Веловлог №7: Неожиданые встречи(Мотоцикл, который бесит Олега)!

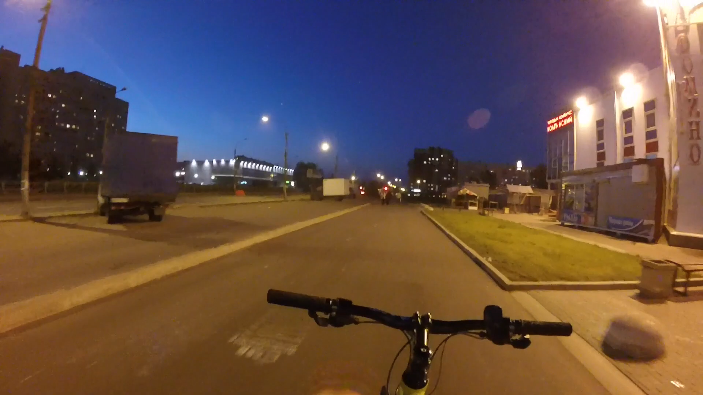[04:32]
Пустой. Даже 9 нет. 20 минут. Это, 9. Логично, что нет никого.